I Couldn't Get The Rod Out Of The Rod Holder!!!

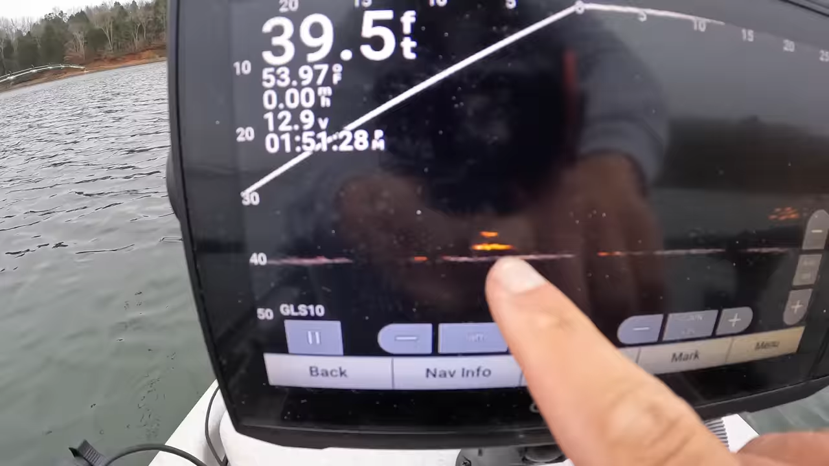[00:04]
On screen: depth 39.5 ft, water 53.97°F
guys take a look at that that's a big mark right there around my back bait that's on a big
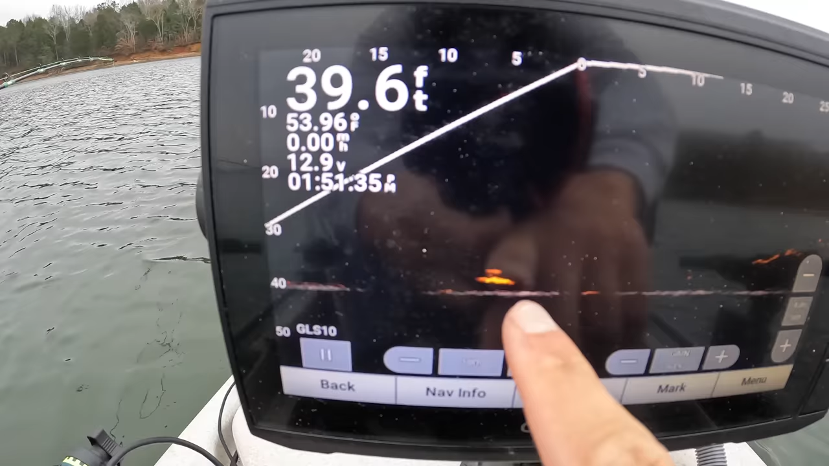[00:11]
On screen: depth 39.6 ft, water 53.96°F
skipjack head and it's just kind of circling around it there we
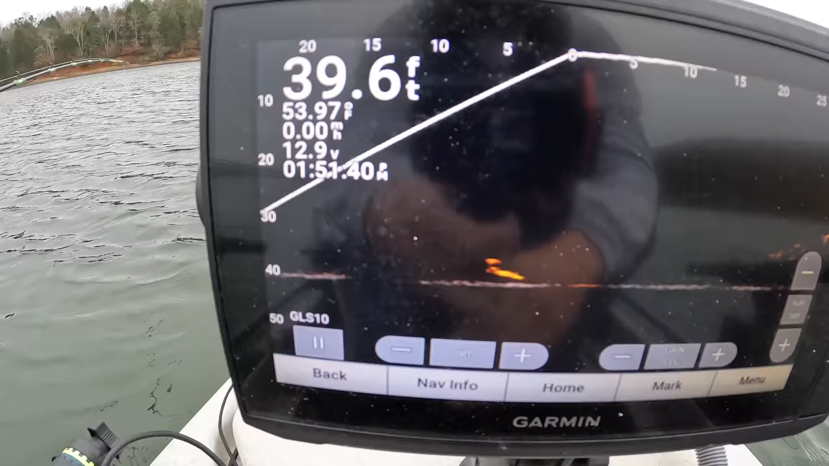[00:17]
On screen: depth 39.6 ft, water 53.97°F
may be about to get this video started if he takes off with that thing man he wants it he's just up there just kind
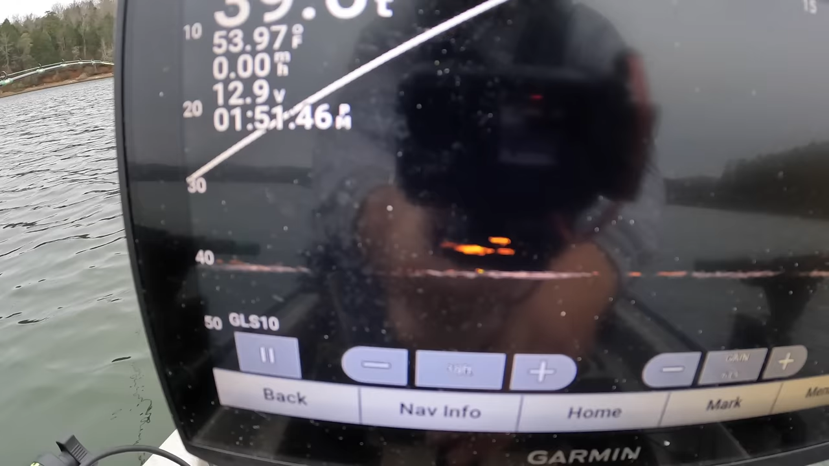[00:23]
On screen: water 53.97°F
of investigating it right now he's just been swimming circles around it
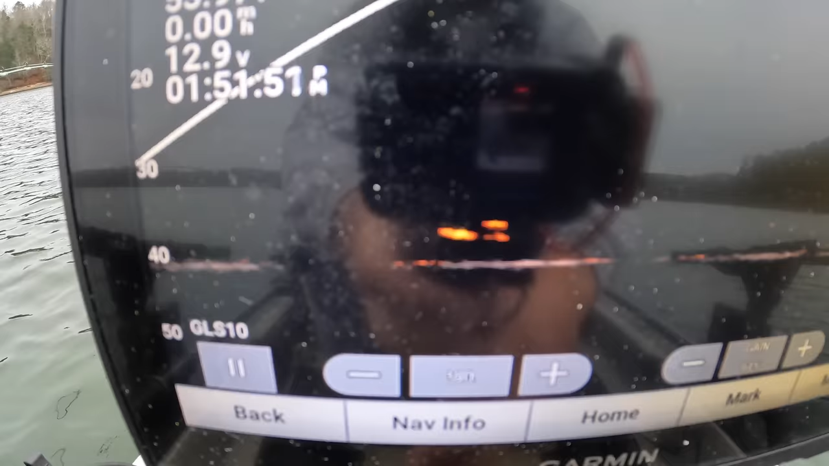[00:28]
i would assume that's a cat again that's a big skipjack head it's fresh caught today
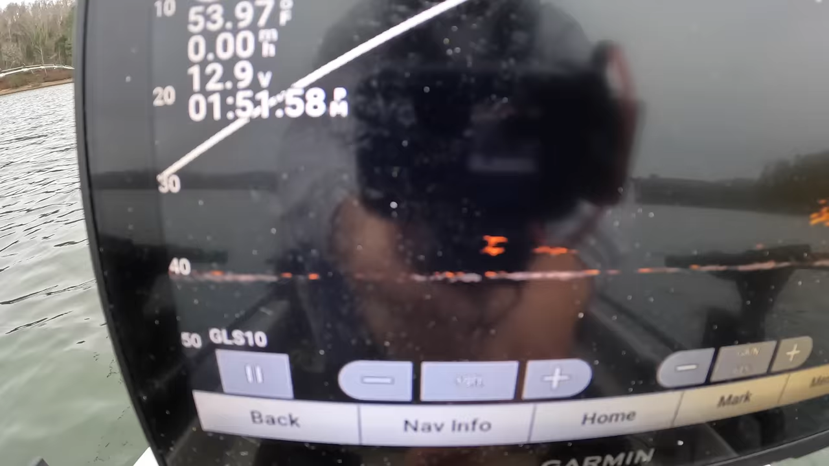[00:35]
On screen: water 53.97°F, speed 0.00 mph
this over here is a school of shad that i have set up on i've just spot locked i come up on these shad spot
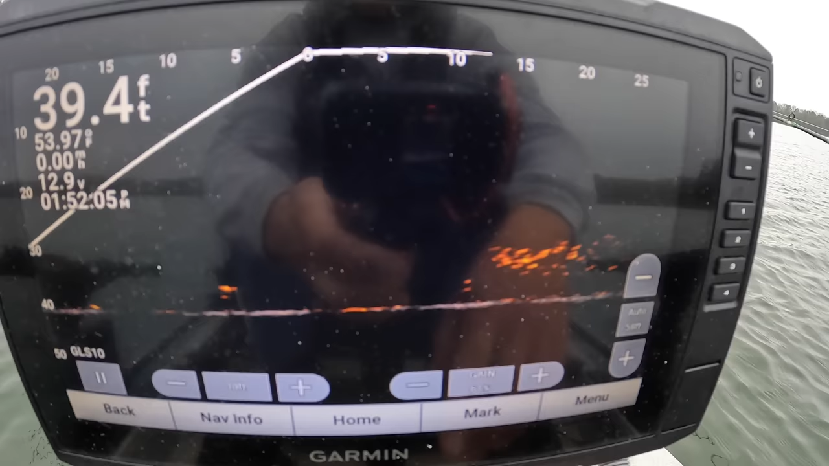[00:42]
On screen: depth 39.4 ft
lock because i knew there'd be some fish around i
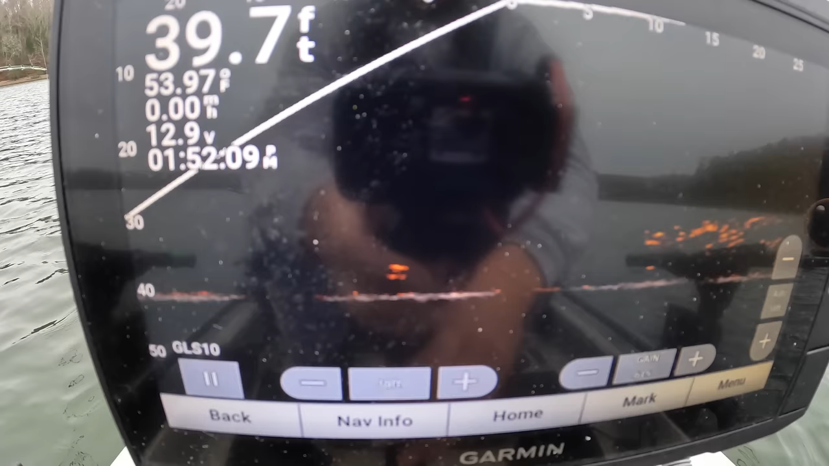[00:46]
On screen: depth 39.7 ft, water 53.97°F
had one investigating my baits he seems to have swam off
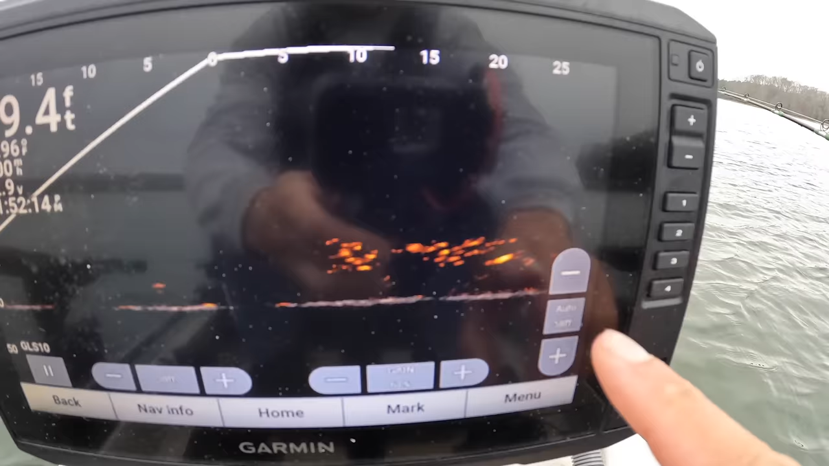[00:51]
looks like a bigger mark right there going through that school of shad they're up there chasing
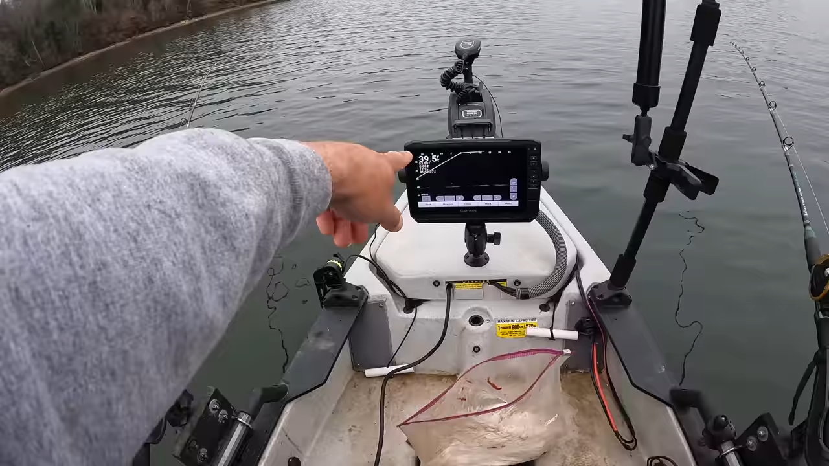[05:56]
the bottom right now i'm setting 39.5 feet so my baits are going to be down there about 36 37 feet deep
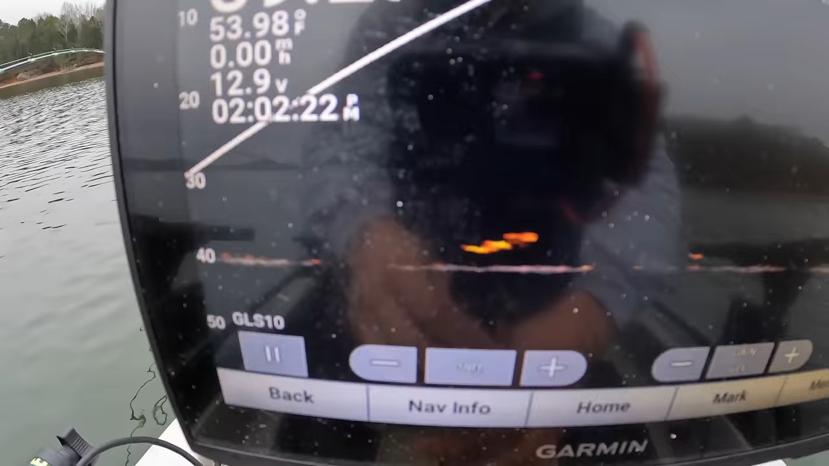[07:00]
On screen: water 53.98°F
here on that back bait again i think that's actually two fish that's
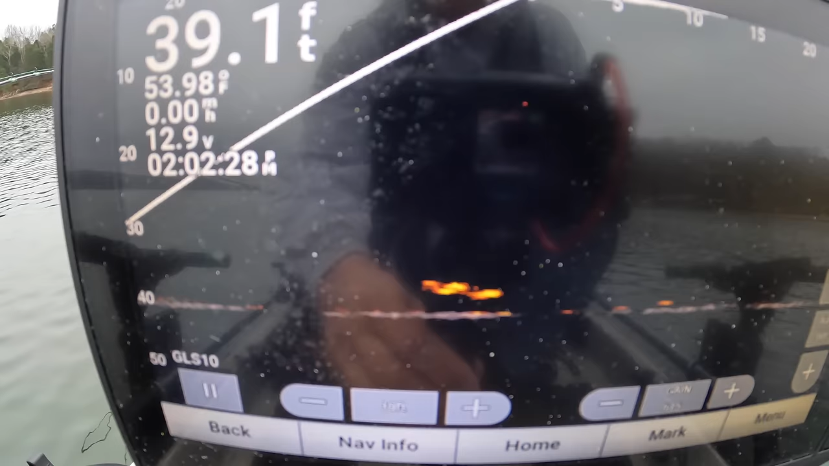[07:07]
On screen: depth 39.1 ft, water 53.98°F
circling around it we'll see if they want to hook up with that bait or maybe they want to take one of the others out here
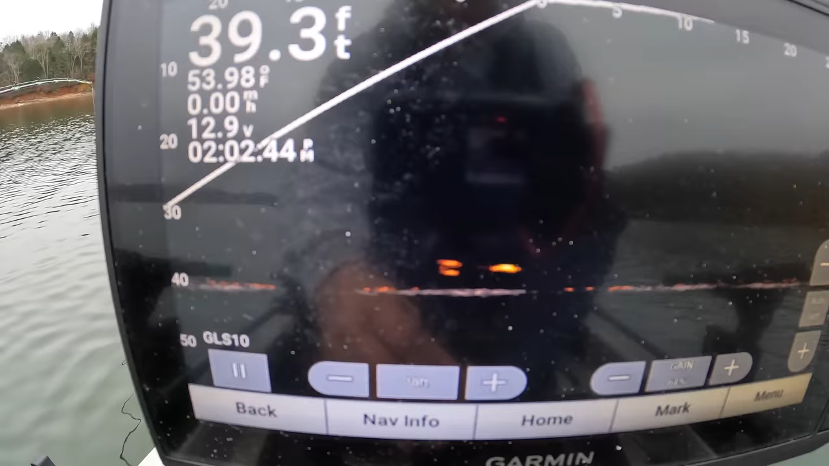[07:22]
On screen: depth 39.3 ft, water 53.98°F, speed 0.00 mph
he's just swimming around it it's definitely got that fish's attention both of them he's going up here he's going toward my front bait i've got that live scope pointed toward this front bait
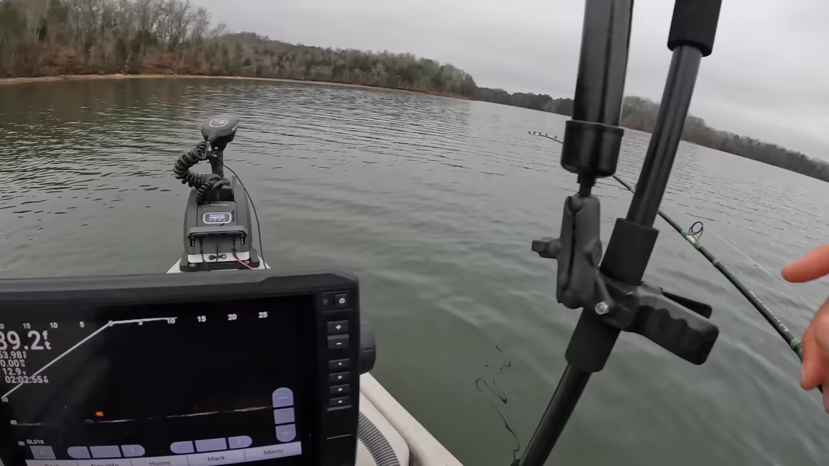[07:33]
this one over here but it's also picking up my left side of the kayak uh rear bait which is that one he's up here by that bait by that front rod as you can see it looks like they'll just do circles around that bait just investigating it
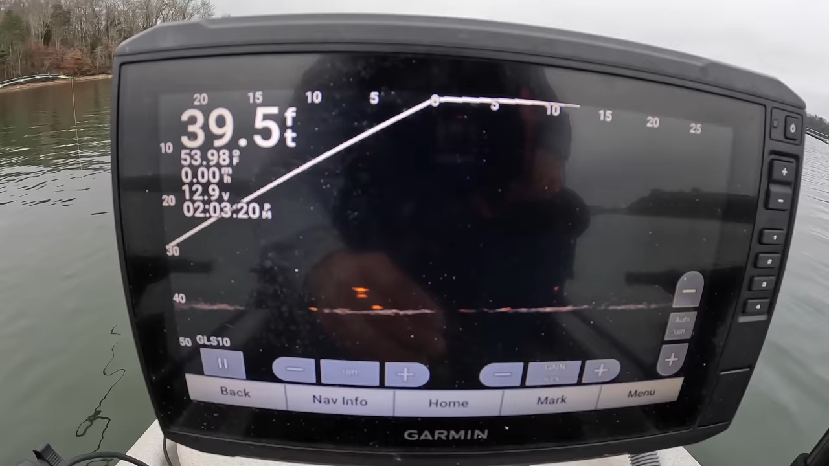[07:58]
On screen: depth 39.5 ft, water 53.98°F
we'll see if one of these rods goes down here in a minute there's some fish in the area there's some bait in the area